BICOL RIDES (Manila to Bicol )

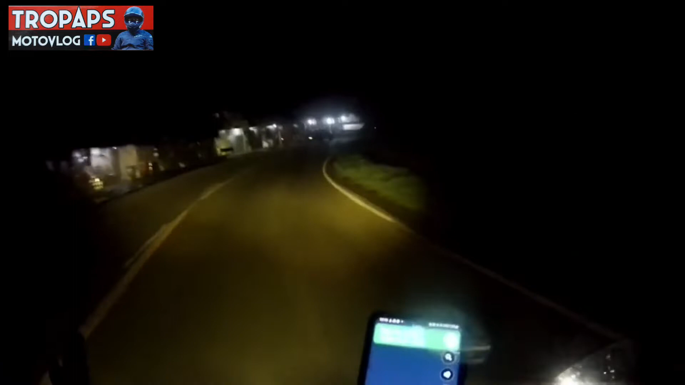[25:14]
tayo ng Quezon province. Medyo madilim. Madilim yung ating pinadaanan. Pero walang masyadong sasakyan. Tayo lang yan. At talikod rin natin yung kasama natin. Si Papredix saka si Paparon. So yun. Diretso pa rin kami.